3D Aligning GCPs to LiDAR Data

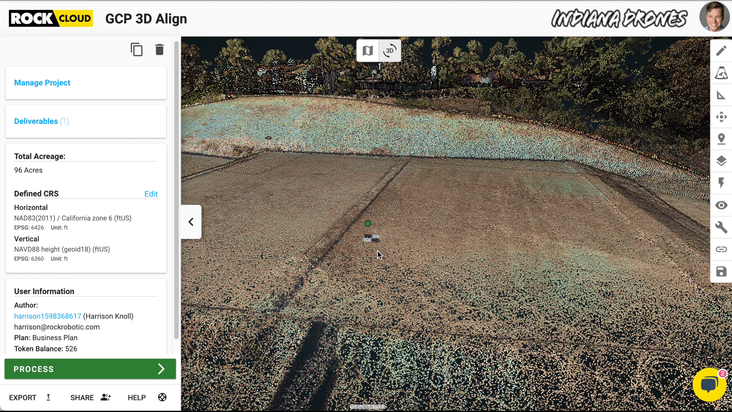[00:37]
Now you can see it's not aligned. And we're going to want to switch this from RGB to intensity gradient
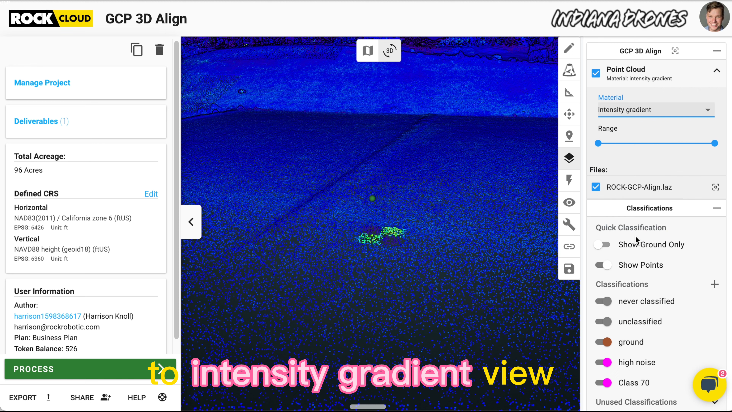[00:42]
view to get a better depiction of where that point's at.
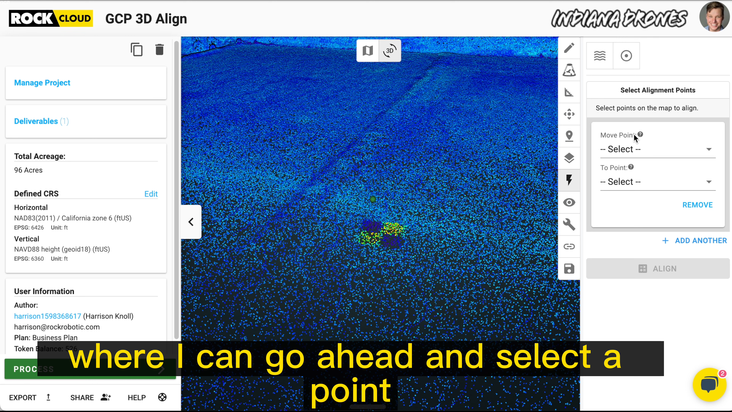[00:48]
And now we're going to use the auto align tool where I can go ahead and select a point in the LiDAR data right there. I'm going to select what point I want that to align to, number 112, and click align.